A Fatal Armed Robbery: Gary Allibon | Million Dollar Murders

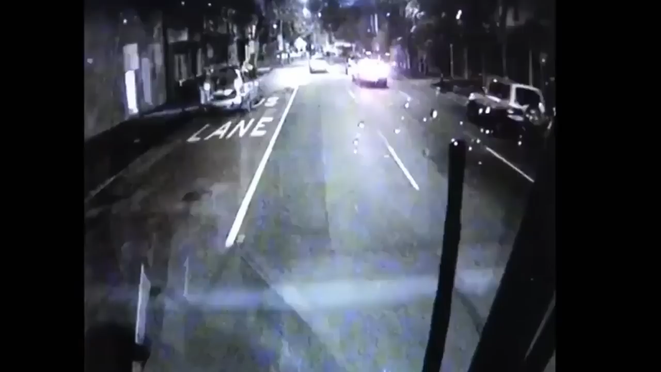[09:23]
The murderers made their getaway through the streets of Surry Hills, overtaking traffic and briefly stopping before running a red light in the stolen Audi.